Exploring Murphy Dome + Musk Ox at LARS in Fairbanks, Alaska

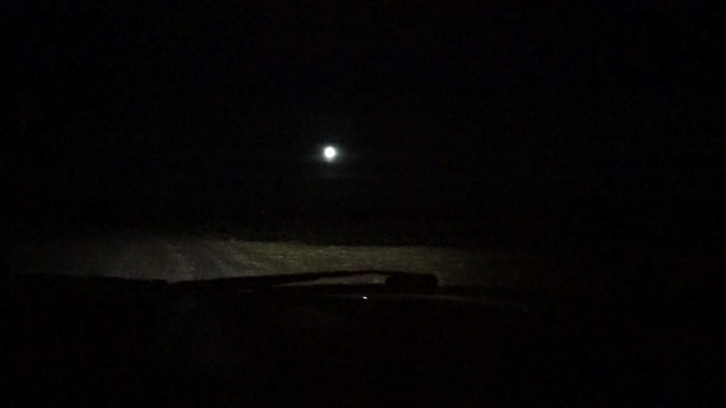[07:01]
to be able to see them but look how beautiful this three-quarter moon is it's not really helping in the hunt for the auroras because it's lighting up the sky but it's so pretty on its own